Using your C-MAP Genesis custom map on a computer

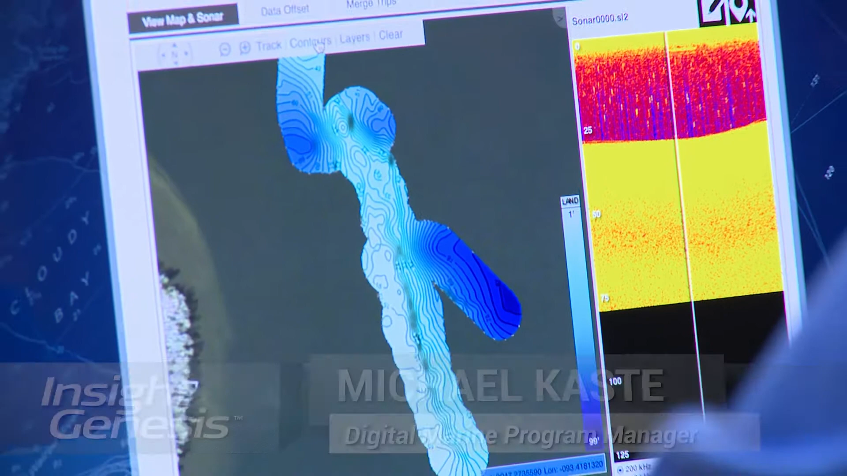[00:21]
The darker blue is the deeper, and you can change that contour interval, but sometimes,
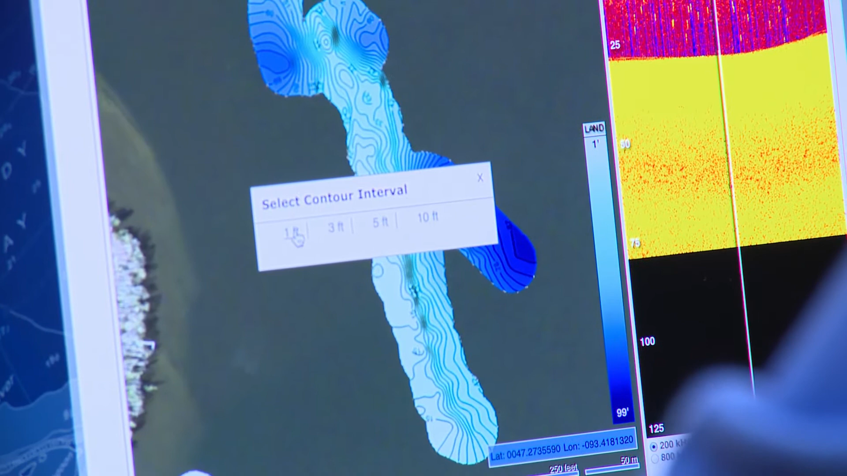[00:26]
especially on a steep grade, you may want to have the 10-foot just to kind of have less clutter.
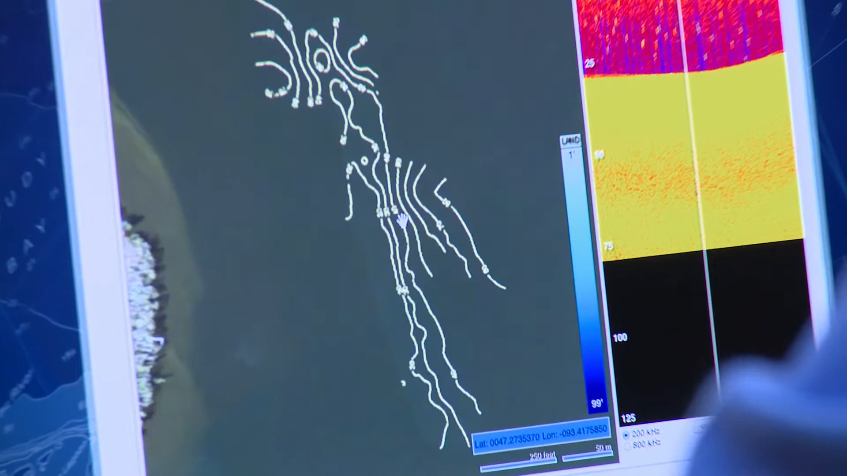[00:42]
Here, it shows the contours just to show that we're getting data back. In this one, obviously it's a rock area. We weren't expecting any vegetation, and this confirms it.
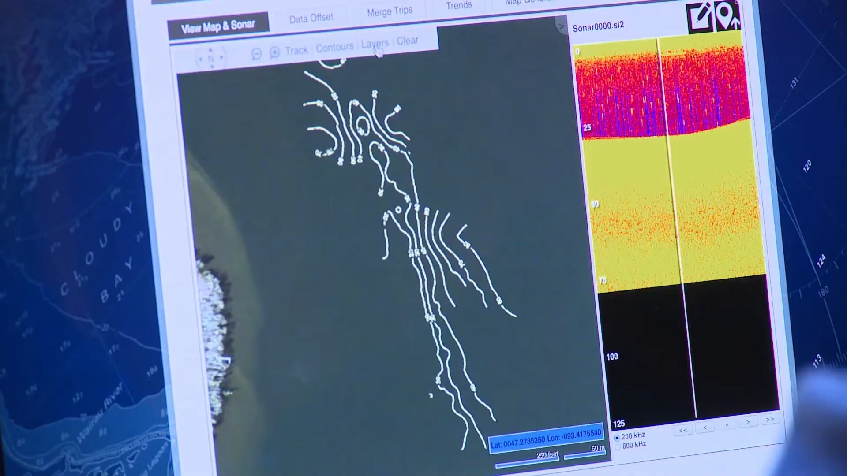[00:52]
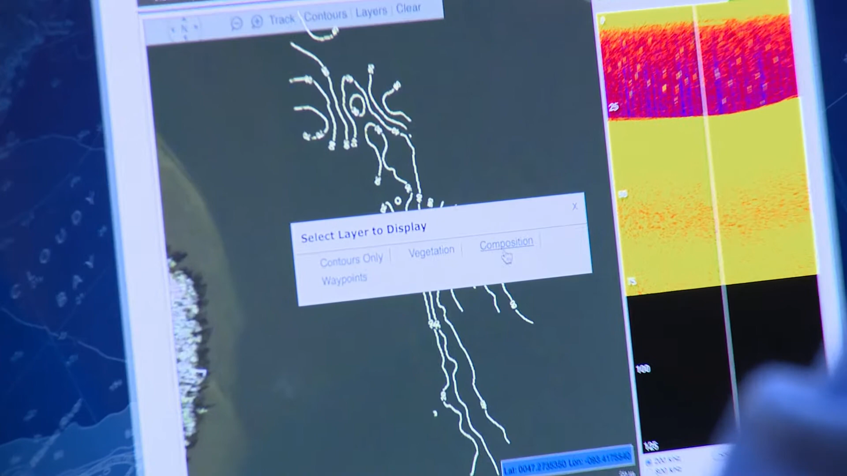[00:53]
All right, so we go to the composition layer next. This is what I really want to see. So here again, we have the contours.
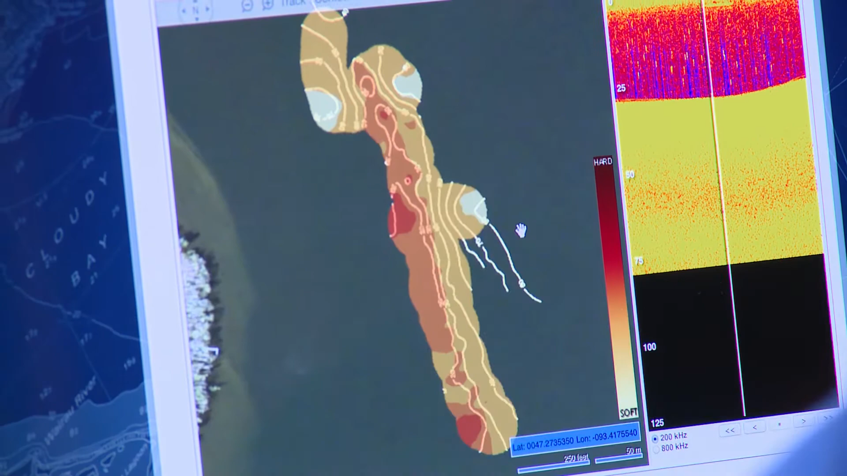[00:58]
It shows both. We can control that, but you can see the variation.
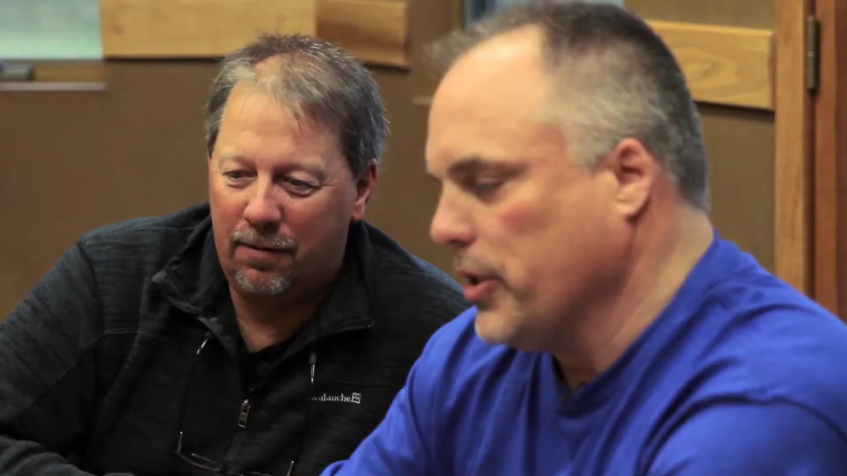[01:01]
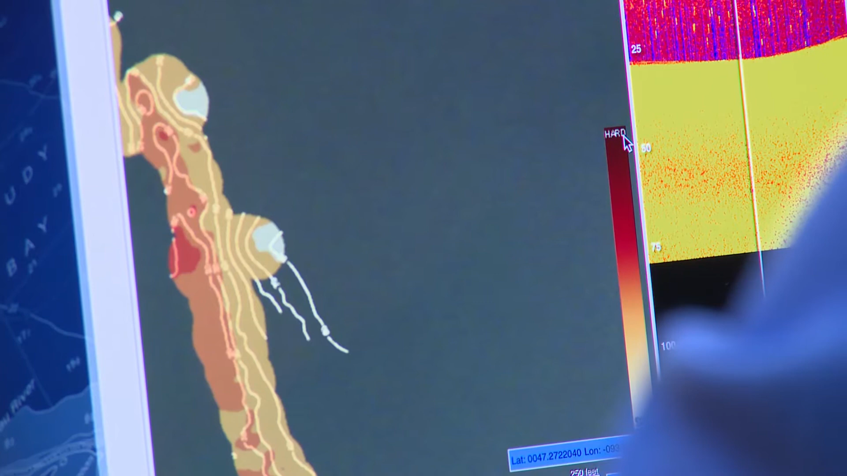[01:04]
Very hard is dark red, and as it goes softer, it gradiates to the gray.
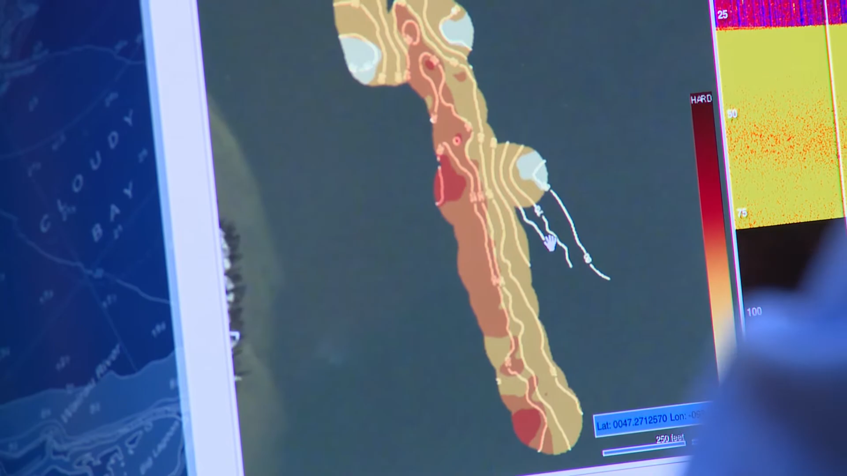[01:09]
So in a sense, when I'm looking here, where that's really bright red, okay, that dark color, that's where the boulder fields are.
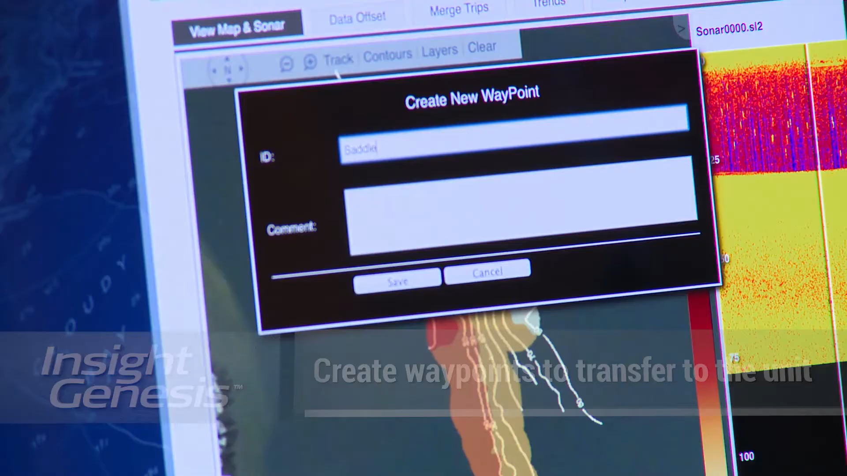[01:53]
and then we can export that and take that to
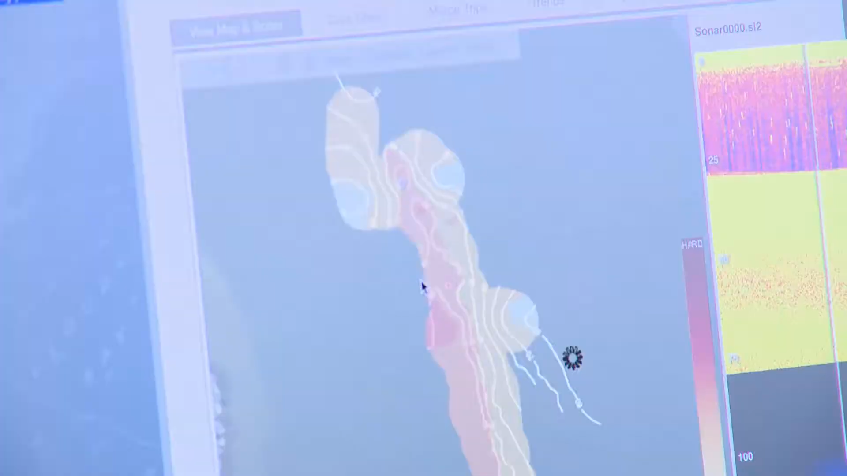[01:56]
our boat and know exactly where we want to fish. So I can put my waypoints in right here, and then they're already in the unit once I download it or put the card in the unit. Easy to take with an SD card, yep.
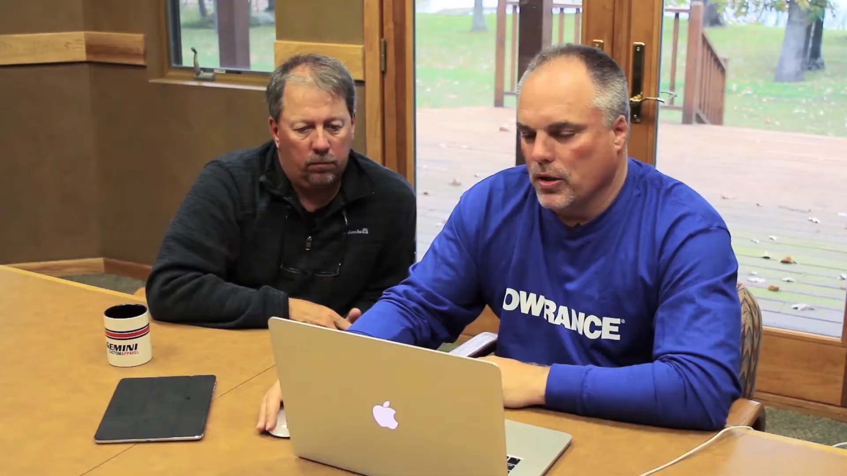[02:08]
So let's show the sonar log replay. This is an interesting way to validate what we're seeing here.
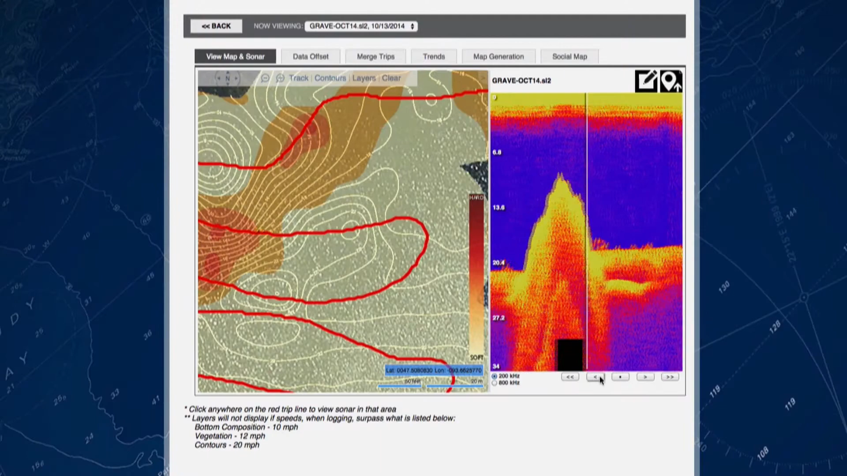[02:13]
The sonar log is exactly what we record on the unit and take to the SD card, and it's replayed right here.
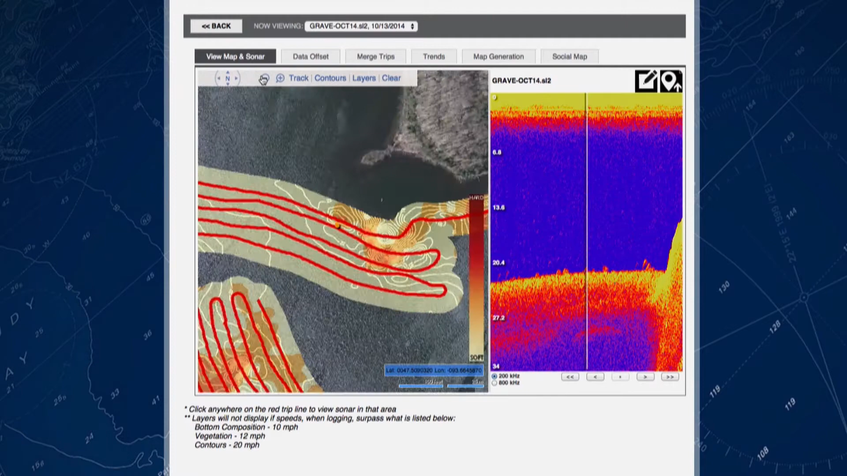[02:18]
This yellow dot correlates specifically to this sonar view.
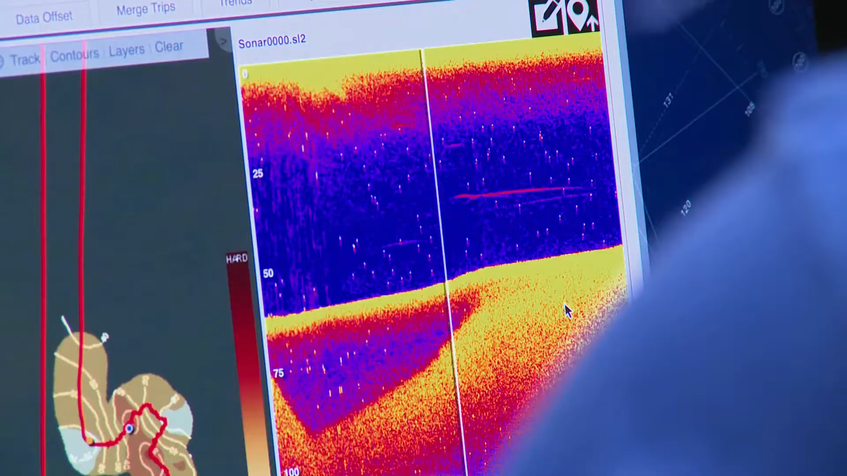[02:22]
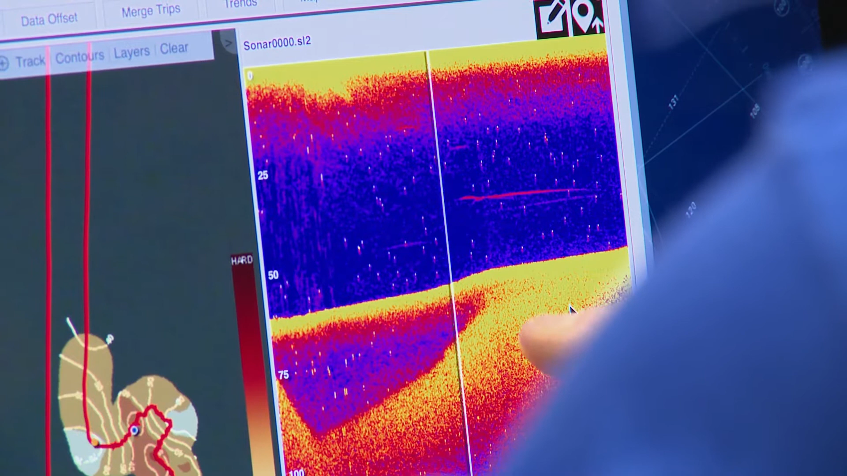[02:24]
When it transitions from the more orange and red to the hard yellow, and you can see the second echo here, I'm getting a much harder echo return.
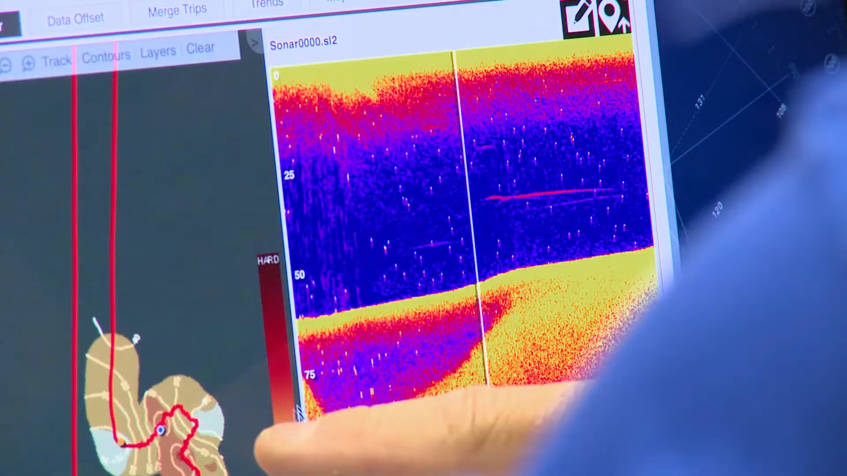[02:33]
To correlate that to over here where the boat is sitting,
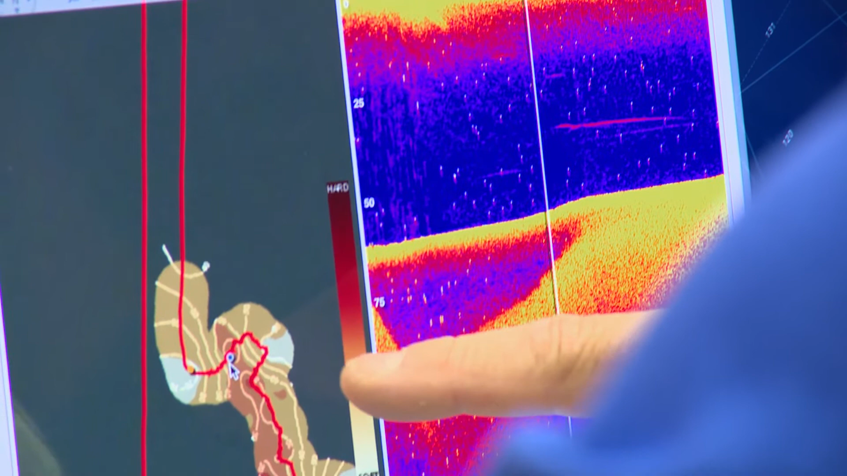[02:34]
that's directly over that boulder section where those fish sit. Another feature that Genesis offers is you can make trip notes.
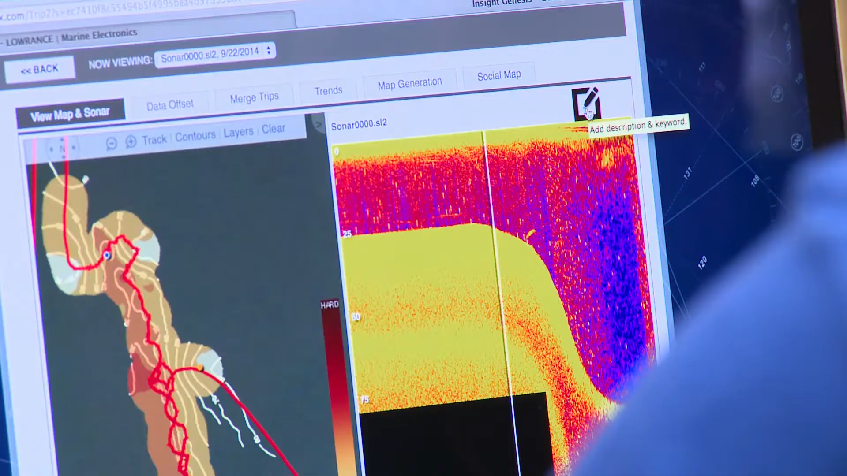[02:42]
Speaking of not remembering things, you can say, okay,